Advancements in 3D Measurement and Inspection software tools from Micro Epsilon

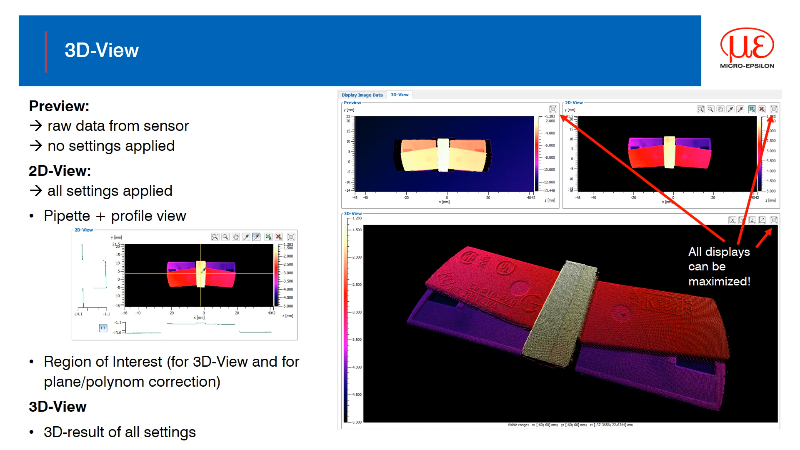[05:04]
And a 2D plot of the captured point cloud, which can be sectioned to see the cross profile in X, Y and Z. All the views can be maximised if needed.
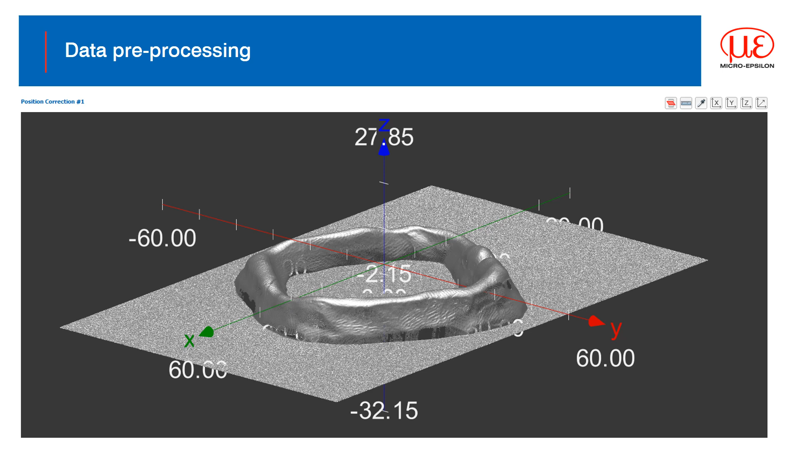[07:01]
Maybe the capture position has some variability. Position correction can be used to adjust the point cloud to a reference point. The point cloud is now aligned with the Y axis.
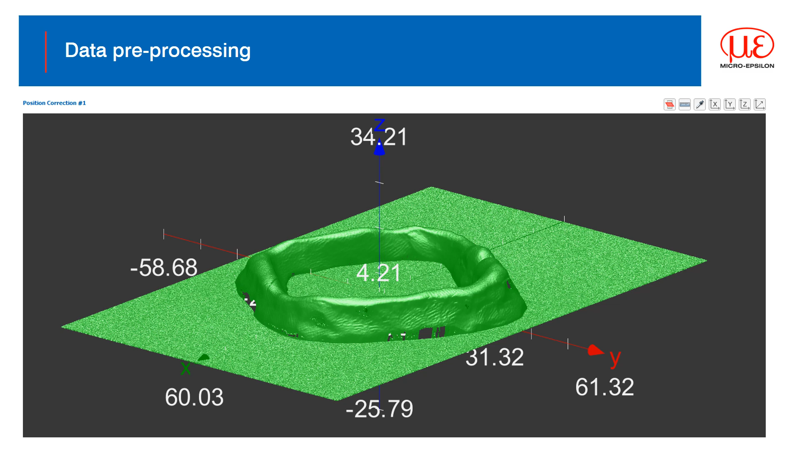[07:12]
Contour fit is a bit like pattern matching so that the shape or contour of the dataset selected
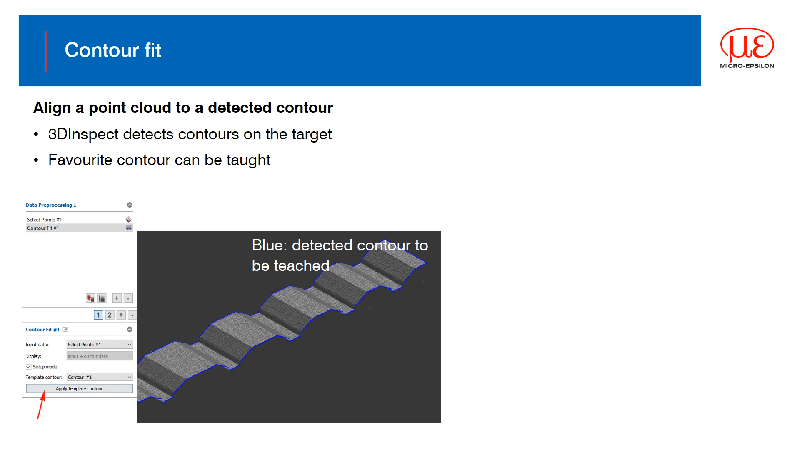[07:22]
is used to reposition the target each time. For example, if targets are presented in slightly different orientations down the line, they can be adjusted and corrected using the contour fit.
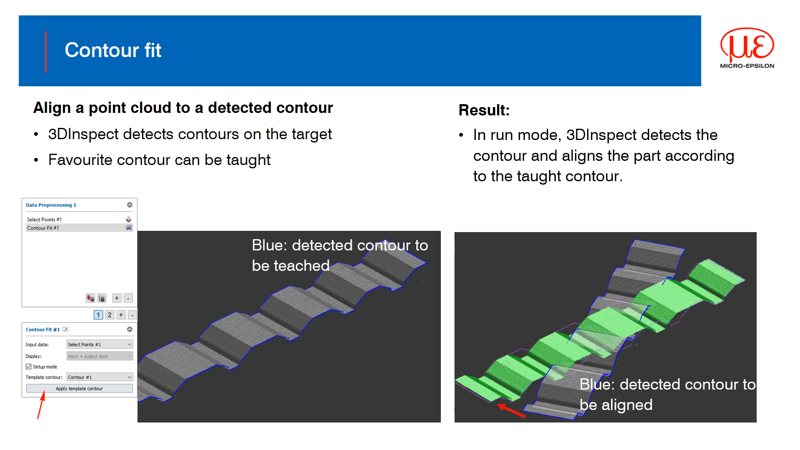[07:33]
New from version 1.5 of the software includes filters to improve the point cloud
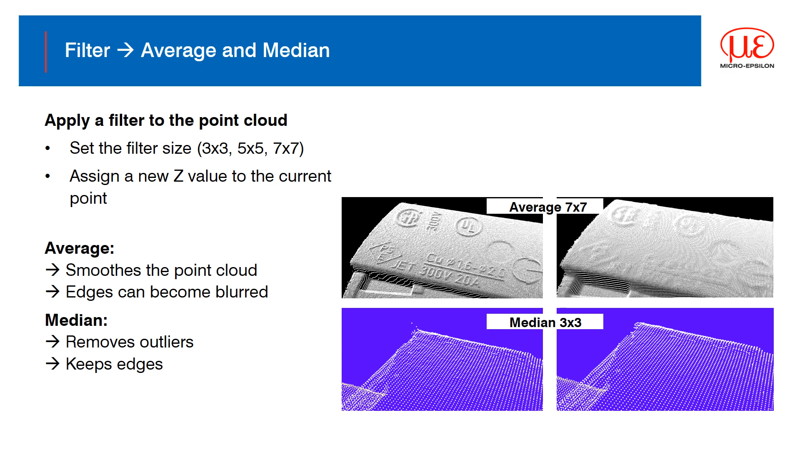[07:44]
with options available for various averaging types. Low pass filters are also available that can remove base noise from the point cloud but maintains the target's geometry.
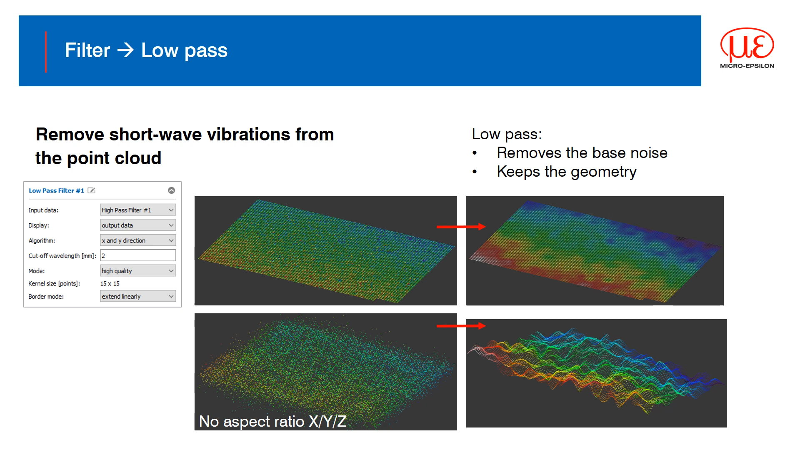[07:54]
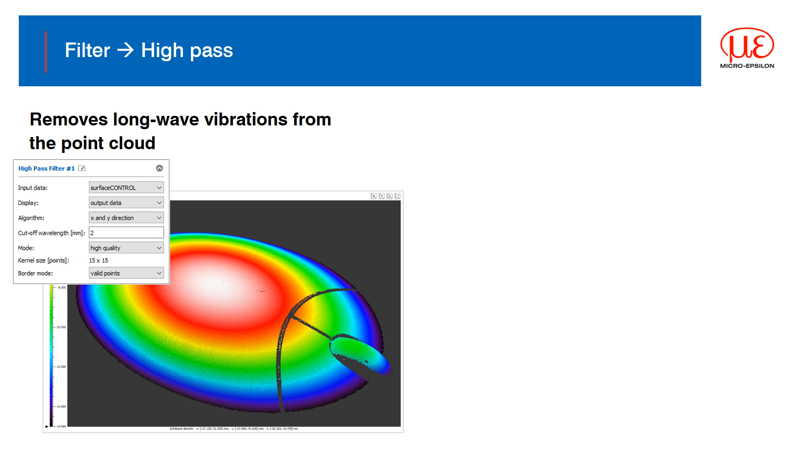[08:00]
Alternatively, high pass filters work in opposite effect to remove geometry and focus more on the surface detail. Here we have a computer mouse where the shape is removed by the high pass filter.
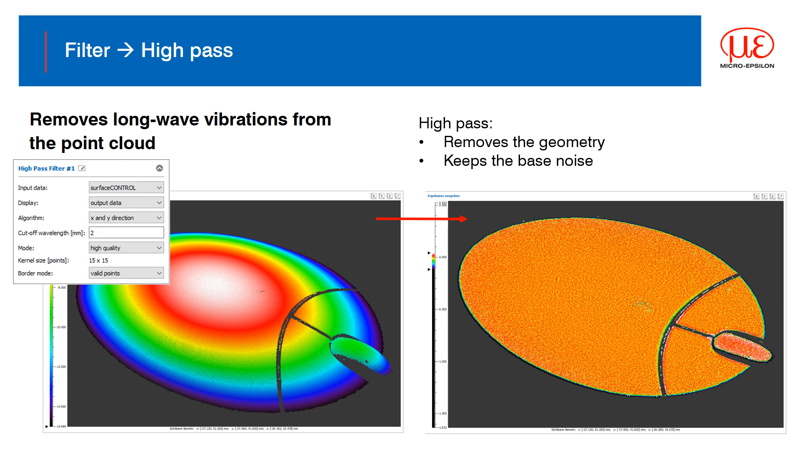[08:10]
Applying evaluation criteria to curved or shaped targets is always a challenge,
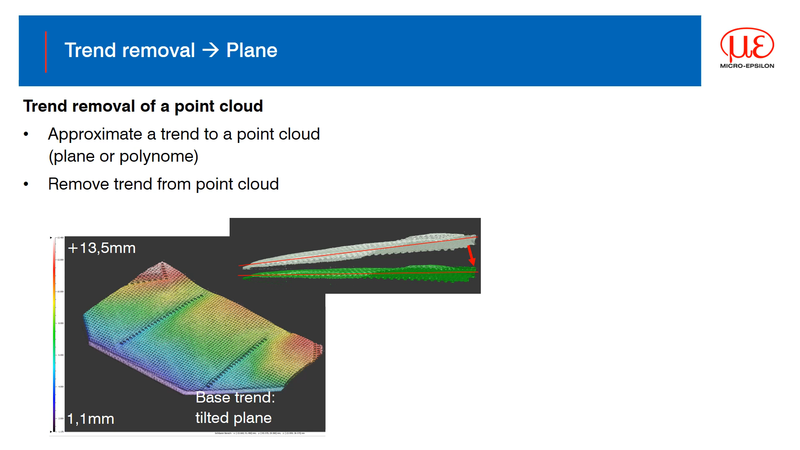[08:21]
so trend removal can also be used to remove tilts from a target. Note the reduction in the range of the Z scale.
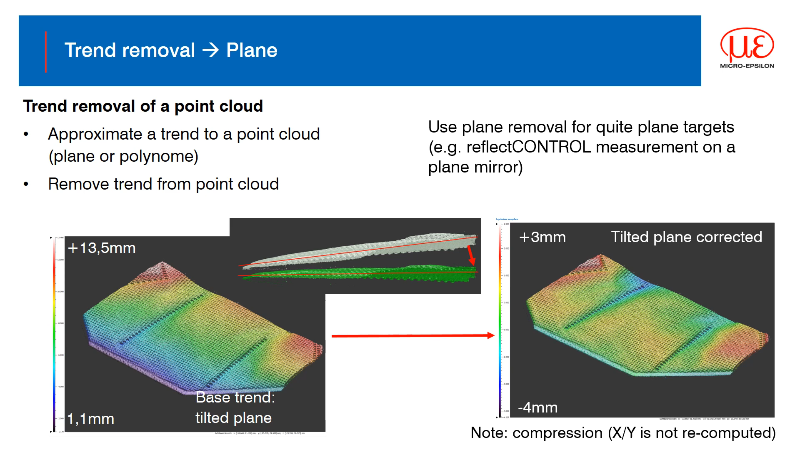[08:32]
Similarly, polynomial functions can be applied to remove curves so that the target appears flattened,
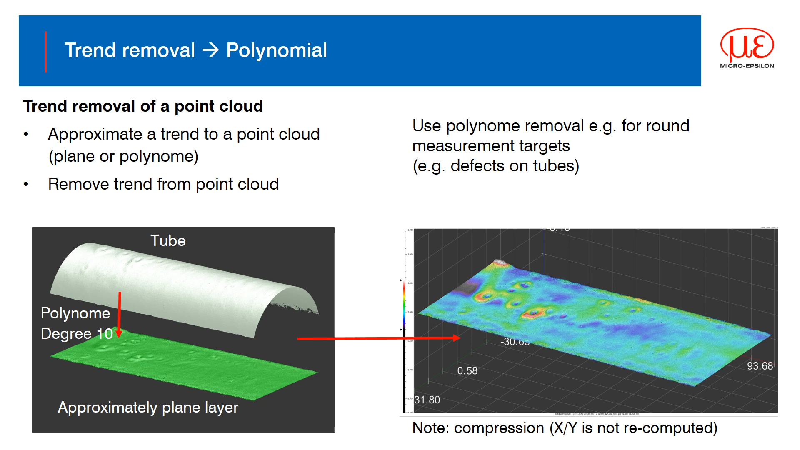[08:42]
making the inspection or evaluation tools much easier to apply.